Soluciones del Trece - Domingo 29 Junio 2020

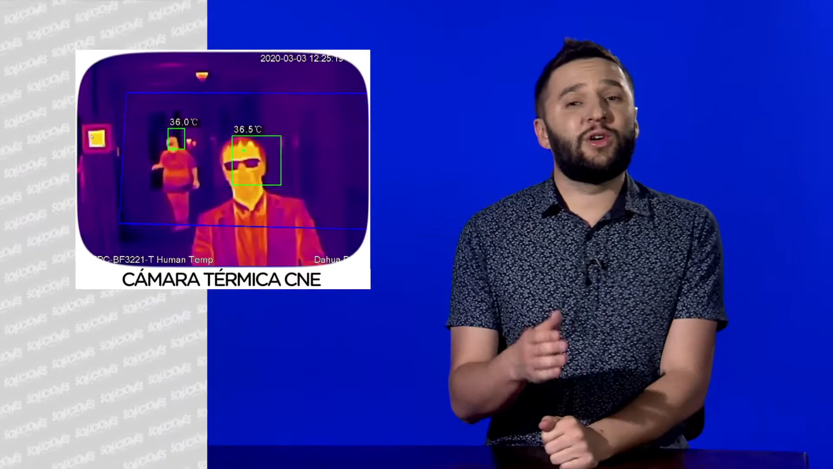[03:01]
Y volviendo a la información que tenemos para el día de hoy, les quiero contar que la Comisión Nacional de Emergencias recibió la donación de una cámara térmica que se instalará en el puesto fronterizo de las tablillas. Esto con el fin de realizar un mejor control del ingreso y la salida por el lugar y ayuda a la lucha contra el COVID-19.
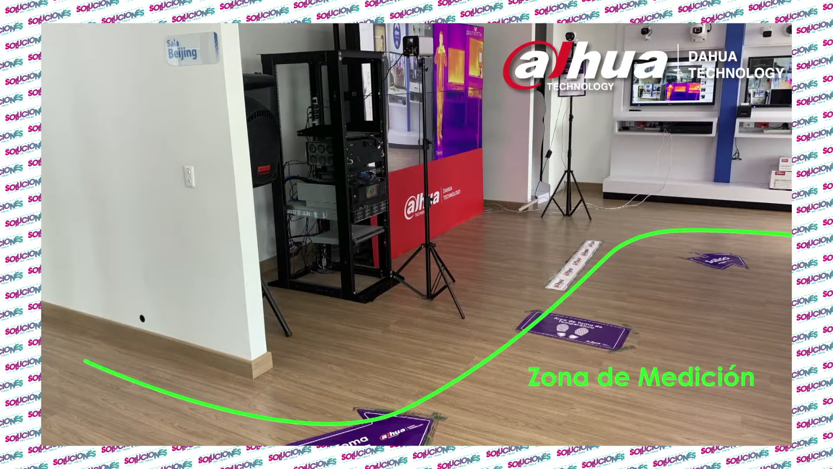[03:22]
El aparato fue donado por Intrade ABC y fue diseñado para la detección preliminar de temperatura y consiste en
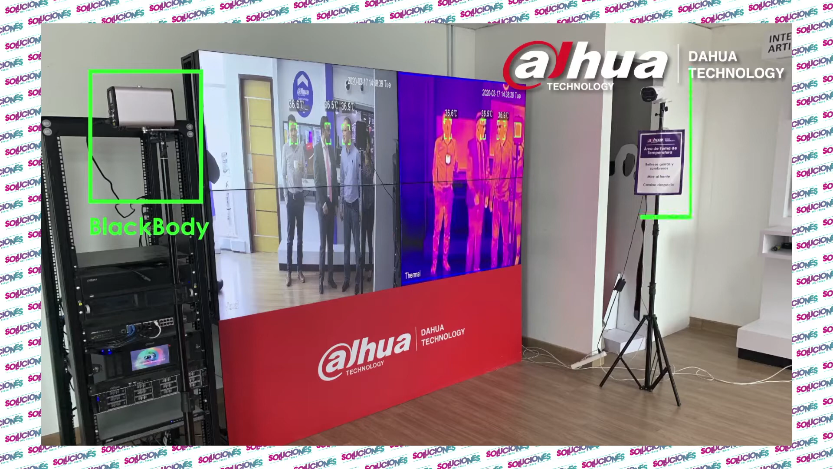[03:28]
una cámara térmica para el monitoreo de temperatura corporal,
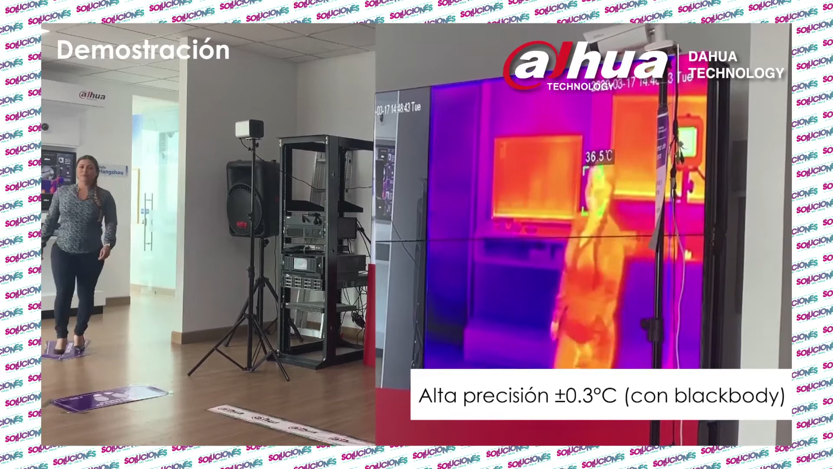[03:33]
On screen: spot 36.5°C
un dispositivo BlackBody para precisión de monitoreo de temperatura, un grabador IVSS y una fuente de energía para la cámara térmica y accesorios para la instalación de los dispositivos.
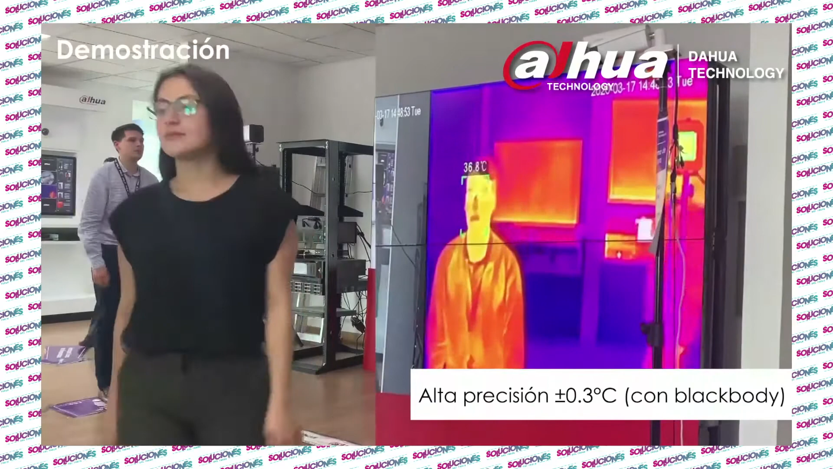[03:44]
Con la cámara térmica se puede monitorear la temperatura del cuerpo de una forma más rápida y más eficiente a varias personas de manera simultánea.
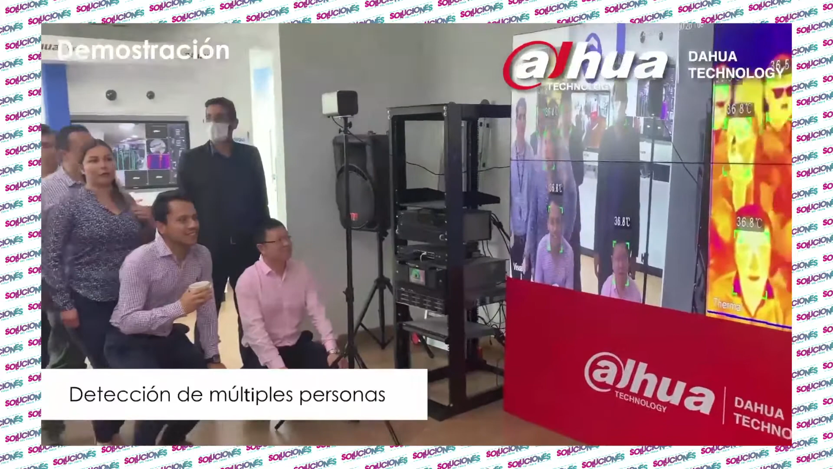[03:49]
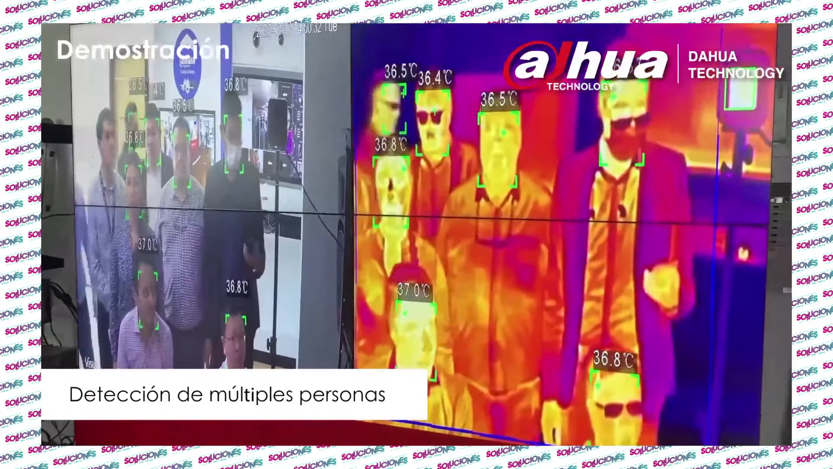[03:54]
Esto ahorra muchísimo tiempo y es capaz de permitir una labor más proactiva y eficaz a la hora de dar respuestas a personas con fiebre,